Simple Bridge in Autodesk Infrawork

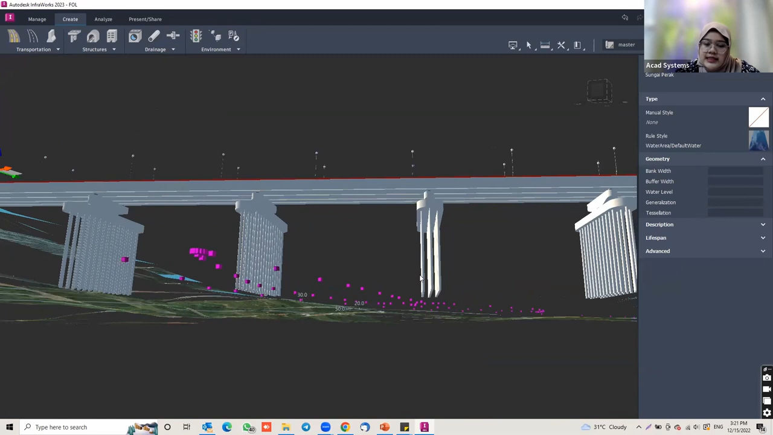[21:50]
it okay but you can edit the numbers of gears here okay for example i